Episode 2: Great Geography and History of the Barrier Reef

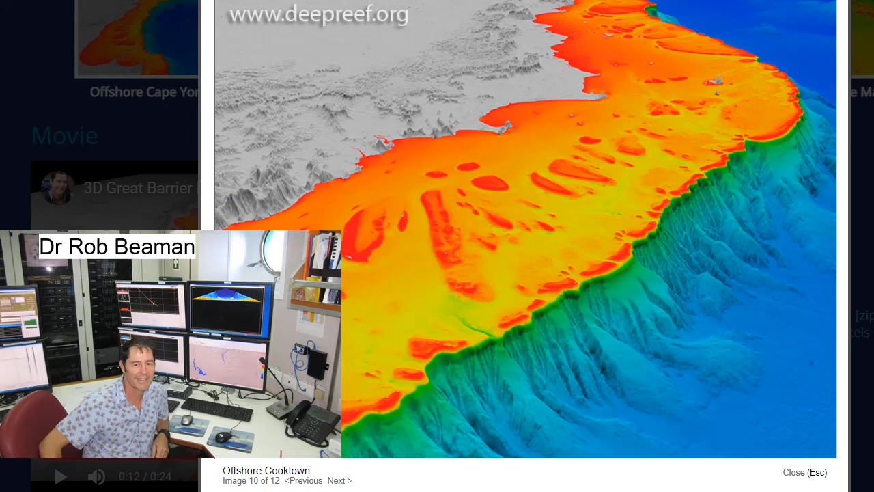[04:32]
So this stunning image of the same area done by Deep Reefs, which is Rob Beamon's, shows the Ribbon Reefs on what we call the Continental Shelf. We call it a shelf because it's very flat. It goes from 0 metres down to about 100 metres depth, and then it just falls over the cliff edge, down into well over 1,000 metres.
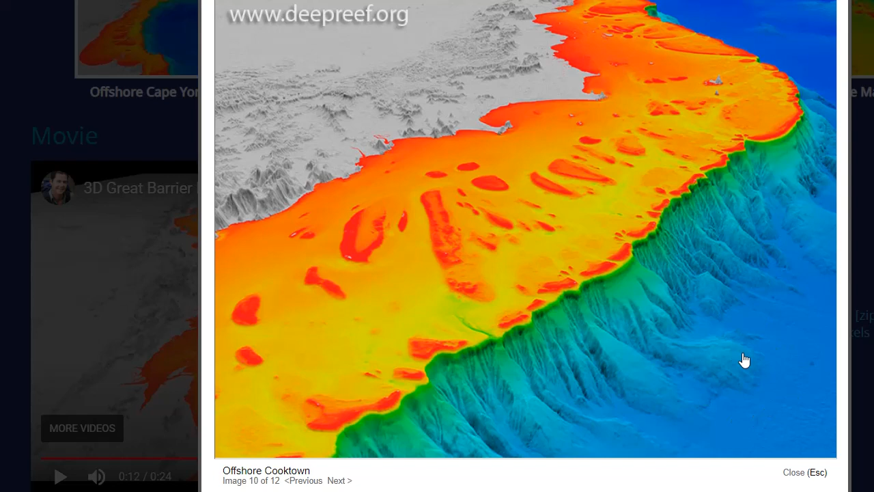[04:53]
Now, these reefs, they come up to the surface, but they do sit right on the edge of the cliff. Or if we now look even more closely at the reefs, on the Continental Shelf, we see they're incredible.
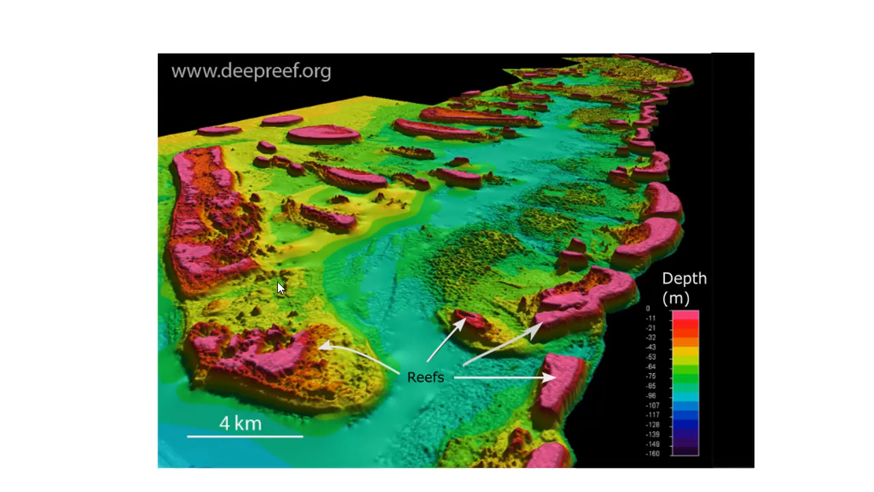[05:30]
And in this image, you can see reefs which haven't quite made it to the surface. So these ones here, maybe in another couple hundred thousand years, we'll get there. But how? How does the reef grow from 50 to 100 metres depth up to the surface?
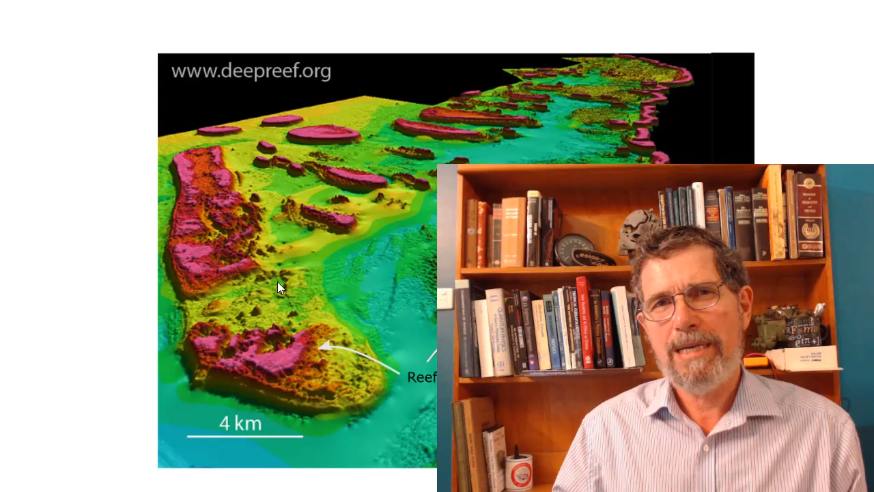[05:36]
The answer is that coral grows on the bodies of its dead ancestors.
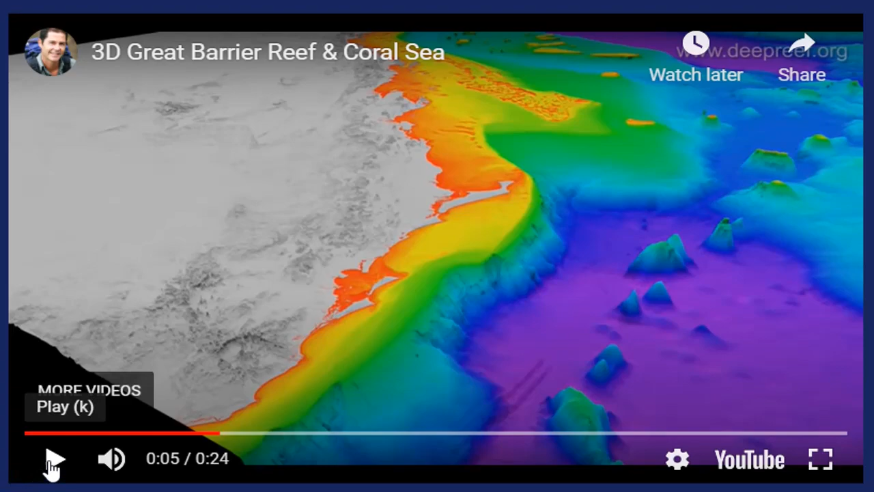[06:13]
It clings to the edge of the continental shelf, on a lot of it very close to the cliff edge.
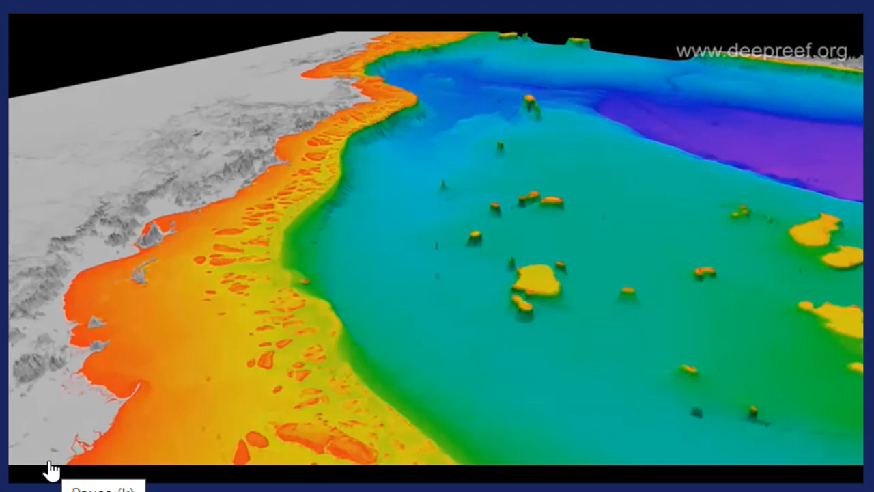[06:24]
But of course, the sea level was not always at the level that it is today.
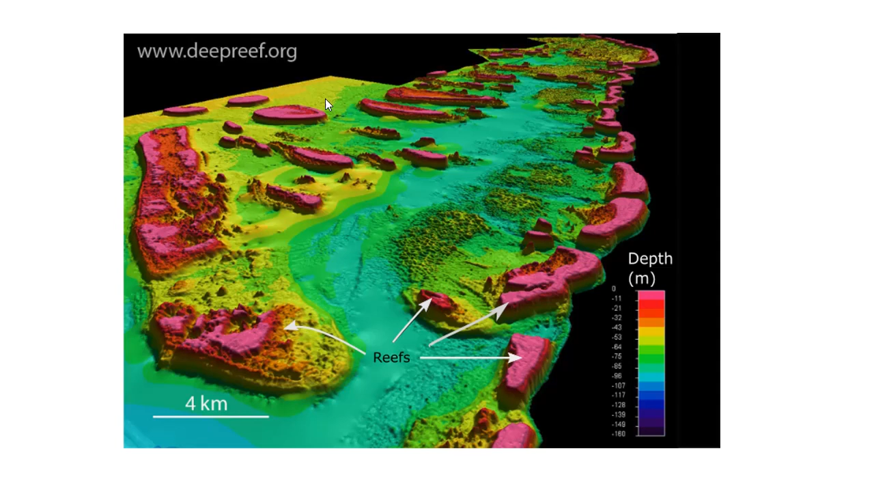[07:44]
And that's because if the sea level is 100 metres lower, this area here becomes dry land. So the coral reefs become dry. They become flat-topped hills, covered in trees and grass, on this long, wide plain, with rivers running through them, and out to the deep ocean. So all of this area would have been dry land, and the sea edge would have been along what is now the edge of the continental shelf. And of course, when the sea level then started to rise, these flat-topped hills would have become islands. Can you just imagine what this area would have been like?
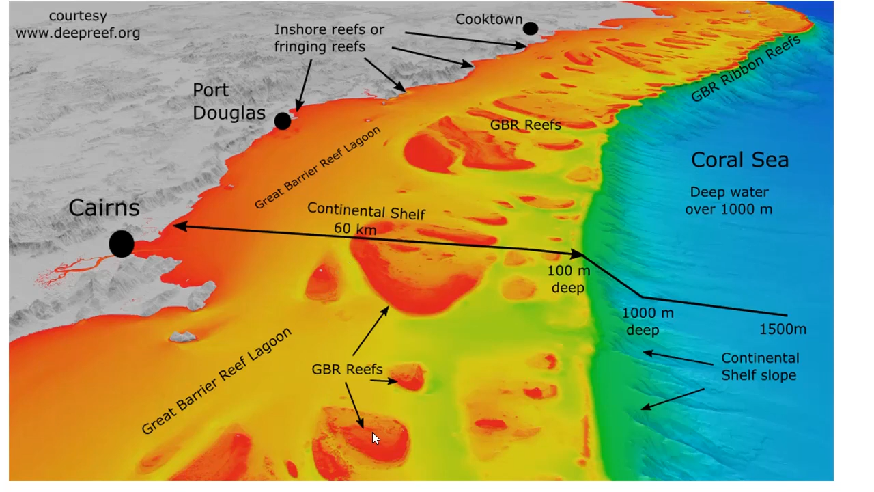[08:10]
All of these flat-topped islands surrounded by a blue sea along a 2,000-kilometre length of coastline.